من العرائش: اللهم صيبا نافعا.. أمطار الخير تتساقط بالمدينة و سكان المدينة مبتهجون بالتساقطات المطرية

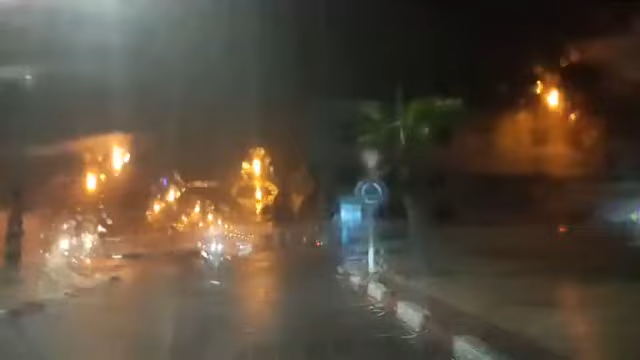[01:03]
والحمد لله أن التساقطات المطرية دائما الله سبحانه وتعالى كيتبكلنا بالخيرات ديالو، ما على الإنسان إلا أنه يحمد الله سبحانه وتعالى.
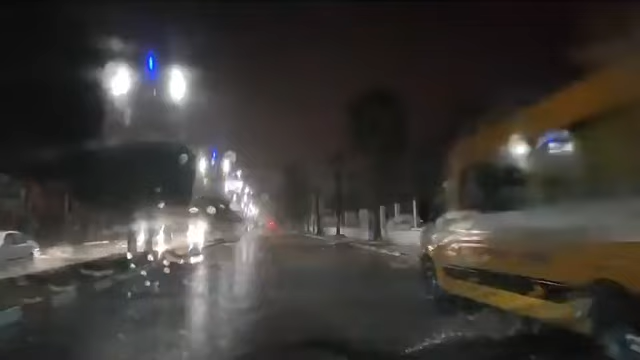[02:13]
إذا الله يرحمنا برحمته الواسعة في هذه الأجواء. لا زالت الحمد لله تساقطات الخير تتهاطل وتتساقط الآن على مدينة الهرائش، اللهم صيبا نافعا، والله يرحمنا، والله يعطينا على قد ندفع.
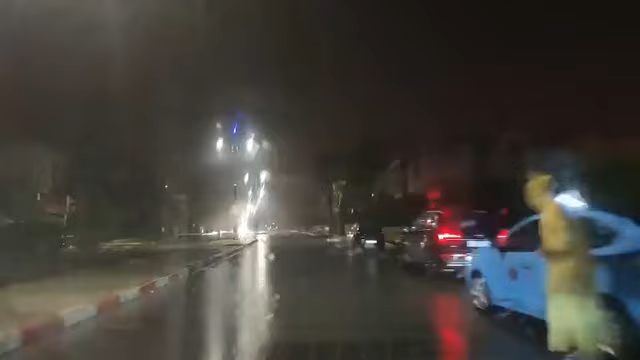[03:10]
أو الأمطار تزين شوارع مدينة الهرائش. الحمد لله أن الشتا كطيح يبعد علينا هذا المرض بطبيعة الحال، وأن الأمور تنقى وتقاد، لأن في أمس حاجة إلى التساقطات المطرية اللي كتعرفها وكتشهدها مدينة كيشهدها بطبيعة الحال كتشهدها عفوا المملكة المغربية بأكملها. الله أكبر الله أكبر، الحمد لله كنا في حاجة ماسة وكنا ننتظر بفارغ الصبر التساقطات وهذه الأجواء
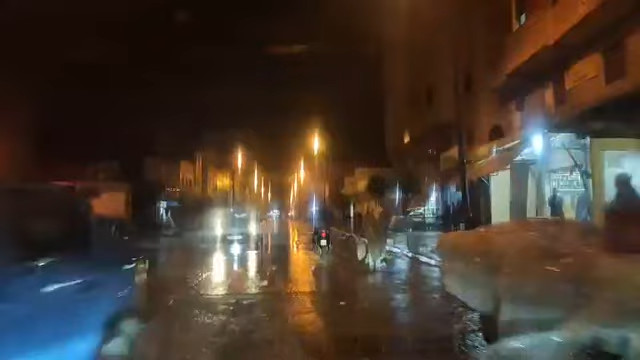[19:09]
اذا لازلنا متبعين الاوفياء كما كتشاهدوا كاينة تقريبا برك مائية اللي هي كبيرة في مدينة العرايش.
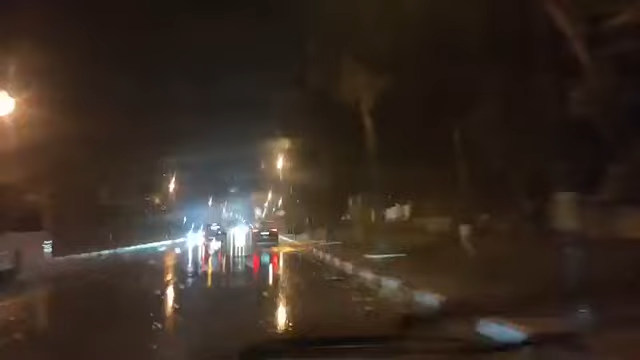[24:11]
نتمناو من الإخوان أنهم يدعوا بطبيعة الحال، لأننا في أمس حاجة إلى أمطار الخير، في أمس حاجة إلى التساقطات المطرية بمختلف المدن المغربية. سوق الأربعاء كاين غير الريح، مراكش البرد. اللهم اسقنا الغيث ولا تجعلنا من القانطين، أكيد. إذا ردوا البال أكيد بعد التساقطات المطرية، فهذه السيارة هذه كما كتشاهدوا السائق ديالها فقد السيطرة عن السيارة وخرج وطلع في التريطوار.